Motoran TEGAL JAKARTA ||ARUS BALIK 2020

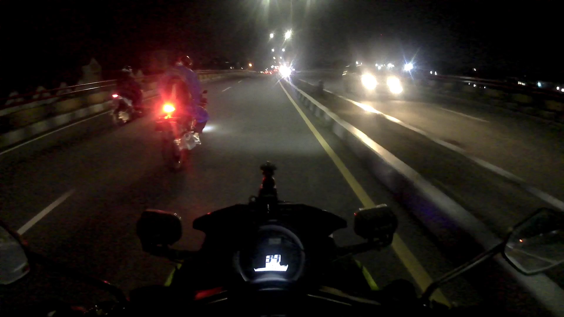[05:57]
Harus balik rame apa enggak? Ya lumayan rame gitu. Lumayan rame. Ini gua udah di atas stasiun Cikampek gitu. Kalau di bawah itu stasiun Cikampek ya.
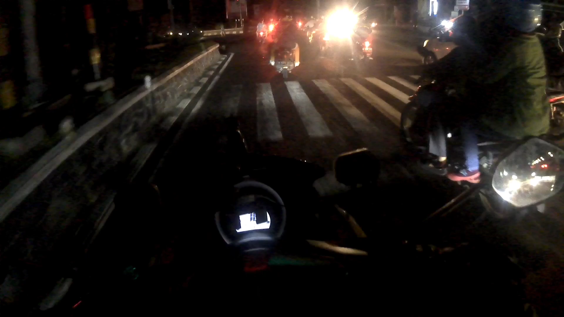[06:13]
Oke, guys, selamat malam semuanya. Iya, ini sudah sampai di Karawang, Jawa Barat.
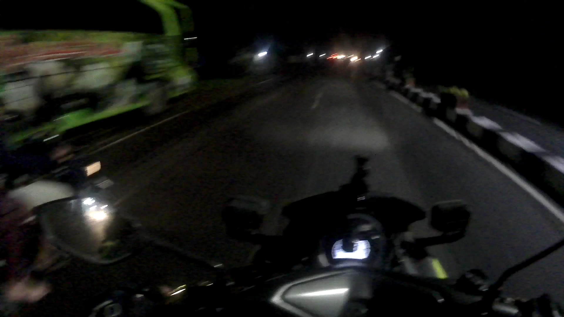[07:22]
perbatasan antara sekarang Karawang yang kemarin ditutup ke arah Jawa, tapi yang sekarang kan ke arah Jakarta. Kenapa ke arah Bekasi? Oh, Bekasi. Biarkan ku menjauhkanmu, memelukmu. Islam, rumah sakit Islam Karawang.
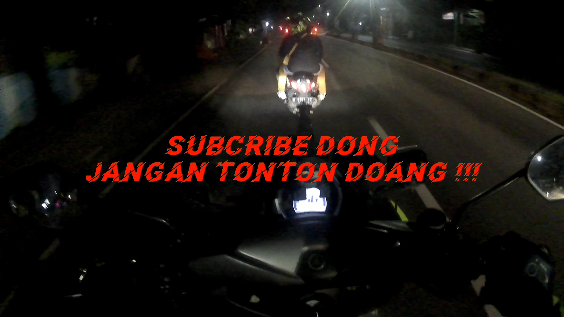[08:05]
dari Jawa nggak boleh masuk ke Jakarta, kan otomatis yang ditutup kan Karawang lagi ya, ya. Nah, kemarin sebelah kanan, berarti sekarang sebelah kiri ya. Sebelah kiri yang ke arah Bekasi dan Jakarta. Nah, coba ntar itu ada penutupan apa enggak gitu. Karena sebentar lagi udah mau sampai di tempat yang ditutup-tutup itu.
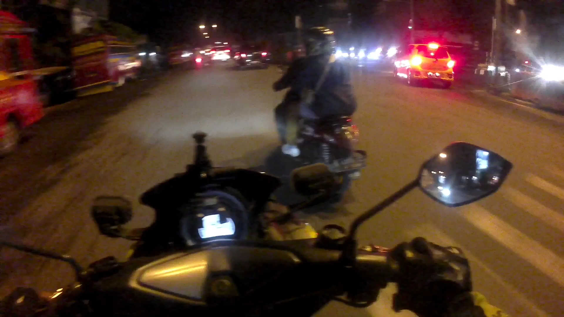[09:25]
Dan ternyata enggak ditutup, guys, alias dibuka.
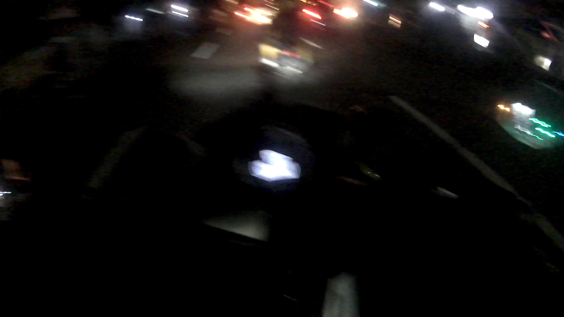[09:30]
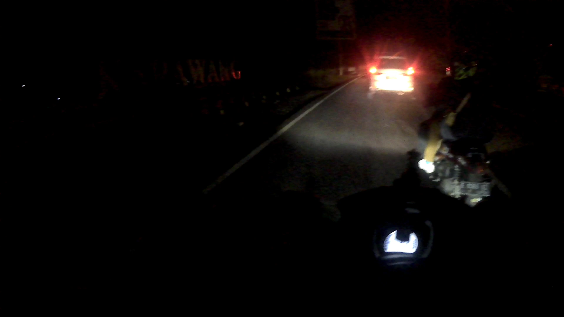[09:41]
Ini jembatan Citarum Karawang tuh. Ini jembatannya nih. Jadi kemarin yang ditutup tuh sebelah kanan ya, yang arah ke Jawa. Itu yang di bawah lampu-lampu itu, guys. Sebentar saya shoot sebentar. Nah ini nih yang ada gapura nih. Selamat datang Karawang dan selamat tinggal Bekasi.